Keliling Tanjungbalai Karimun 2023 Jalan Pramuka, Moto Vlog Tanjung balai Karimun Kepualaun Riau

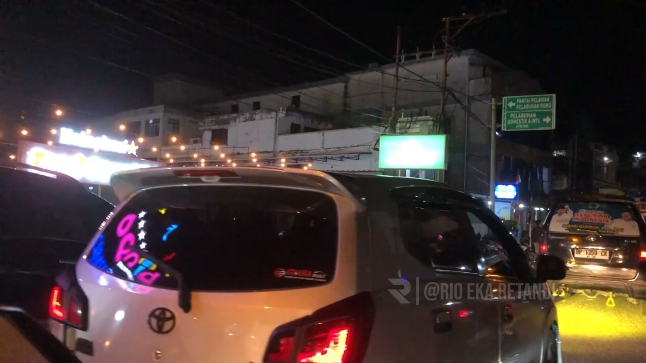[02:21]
disini di kiri jalan jalan ini ada footpath limet kali oke